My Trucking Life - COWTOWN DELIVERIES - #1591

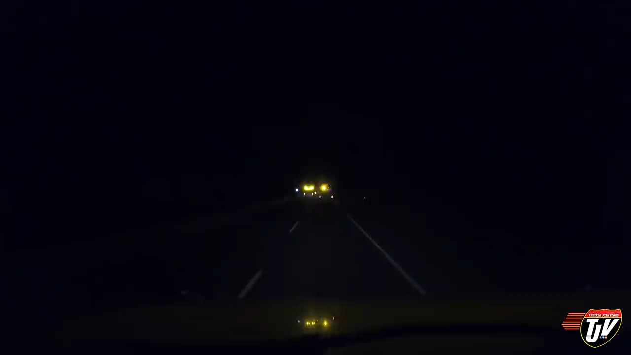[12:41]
You got this super wide load traveling down the Coquihalla at night. I got two follow-up cars here, two pilot vehicles, whatever you want to call them. There's another pilot vehicle in the front of them. So there's two behind him here to make sure that I don't pass him. Because he's taking up the entire road right now. Are they allowed to move these things at night? I guess so, eh? Most places, you're not allowed to move loads this big at night.